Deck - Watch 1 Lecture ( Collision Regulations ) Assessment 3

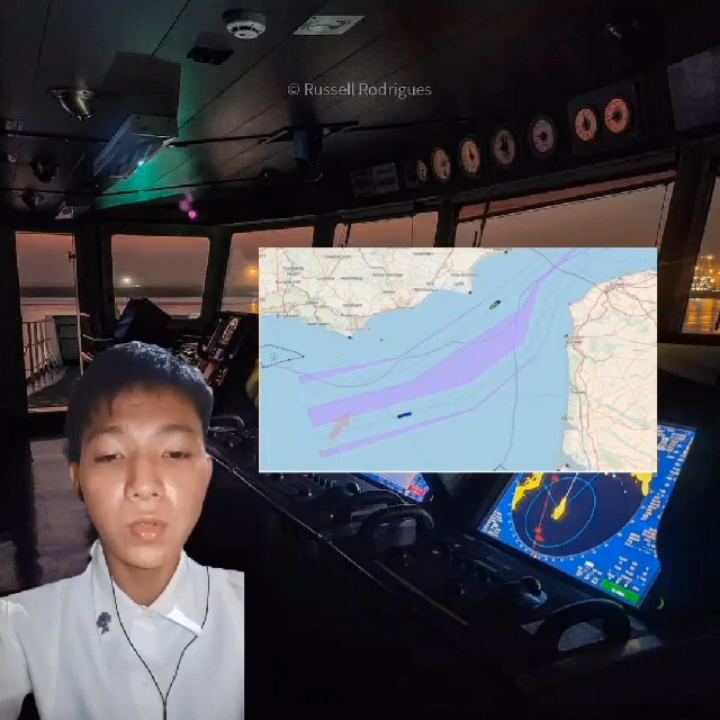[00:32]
As a practicable, keep clear of a traffic separation lane or separation zone. Separation line and separation zone are the magenta areas on the chart.
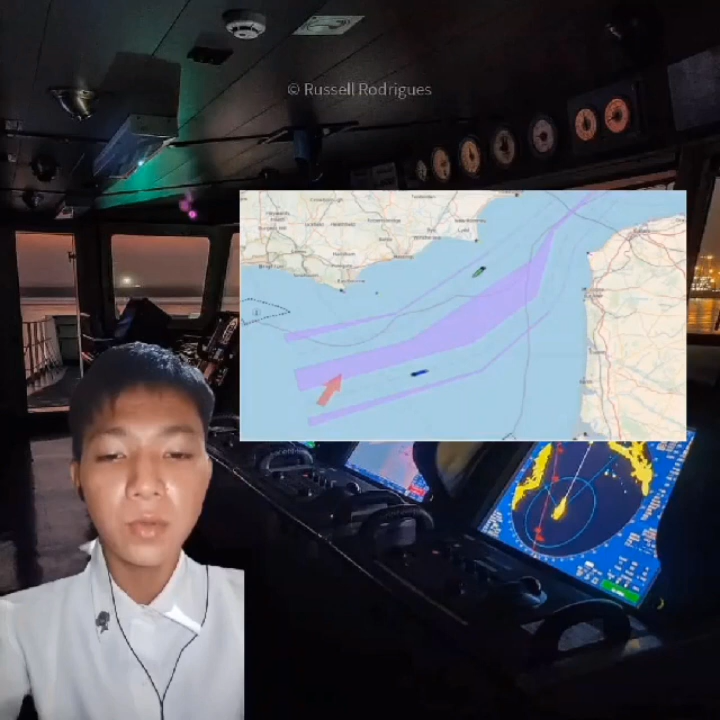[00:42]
Clearly, the bit between the lanes in the separation zone in the bits of the edges are the separation lines normally.
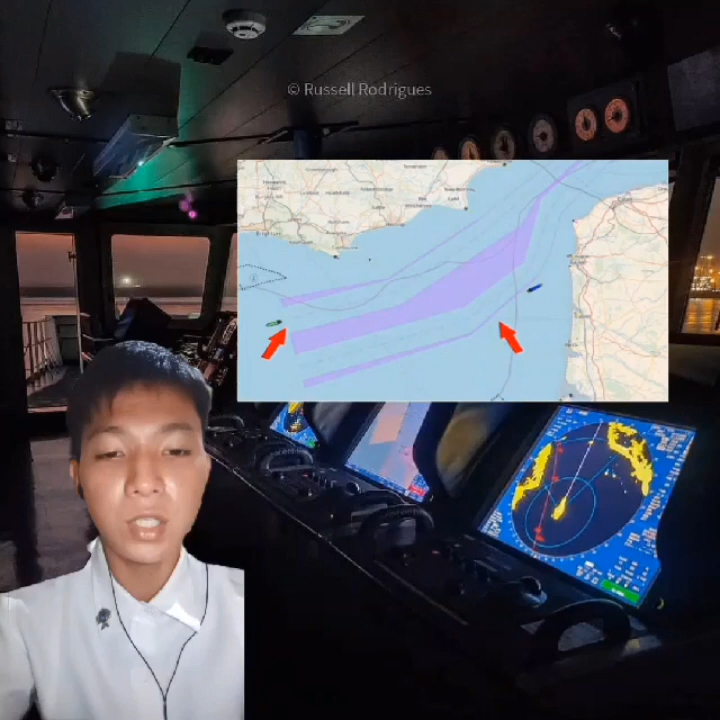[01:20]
So the blue vessel is coming out to leave the small angles and is safe practicable. She's going to a port along the side of a traffic separation scheme. And the green vessel has left at the termination of the lane. A vessel shall so far are practicable avoid crossing traffic lane,
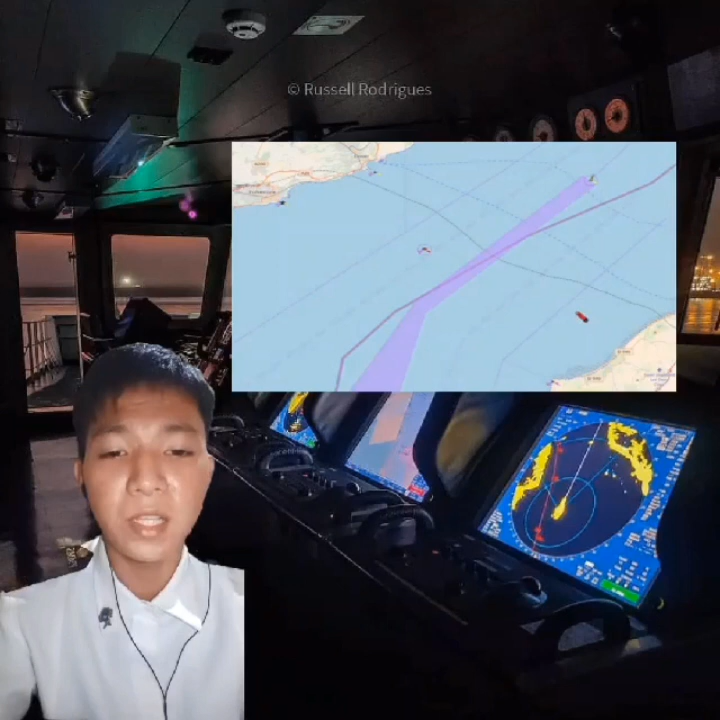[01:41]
They got to maintain a heading at the right angles to the direction of flow in each of the lanes. They've got to straight across as quick as they can. But what happens if their vessel sideways? Will they still go to maintain that heading at right angles? Yes, they're going to be swift sideways in the ground traffic's the white angles, but the heading must be. You can see that traffic follows.
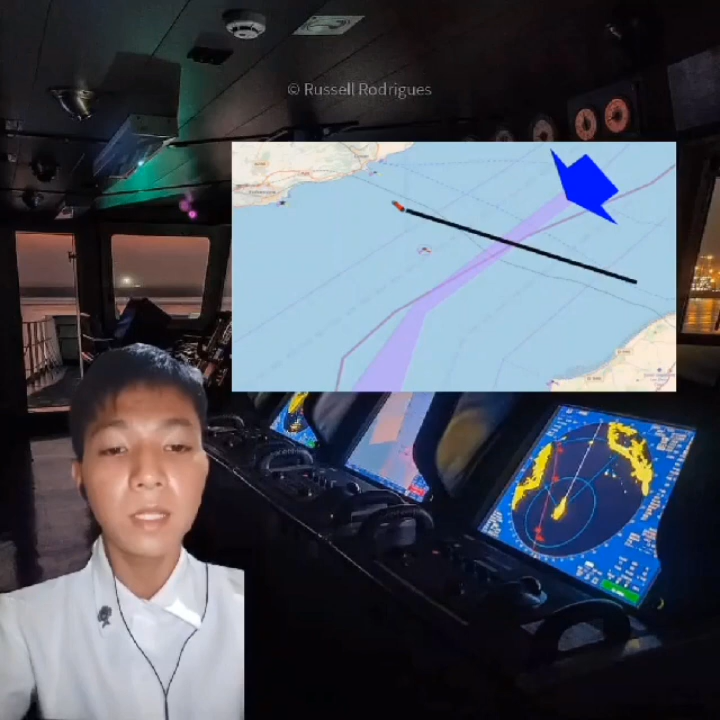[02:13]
It's actually quite a long one, but they maintain their right angle heading. The reason for this is you need to maintain aspect and get cross the lane as quick as you can.